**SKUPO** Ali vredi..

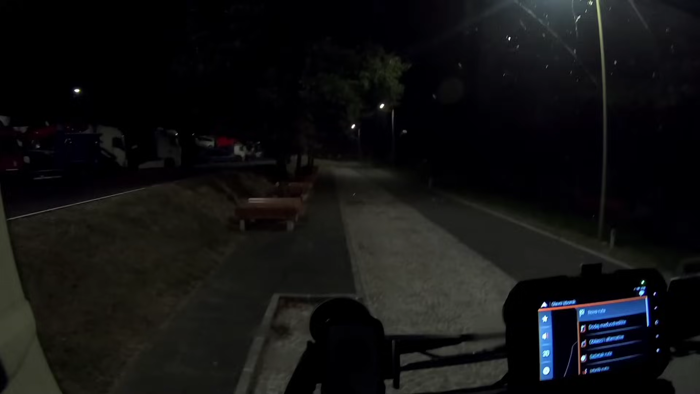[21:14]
Sad ću malo da vam pokažem kako rade farovi. Evo, sad ću da upalim kratka svetla. Znači ovo su kratka, odnosno oborena. I evo sad ću da upalim dugo. Evo vidite gore tamo onaj deo gdje počinju, pa na gore ova da da osvjetljavaju. Ja sad ću da ih ugasim na ovaj prekidač dodatno, sad su duga ostala, ovo su fabrička duga i ovo su dodatno reflektori.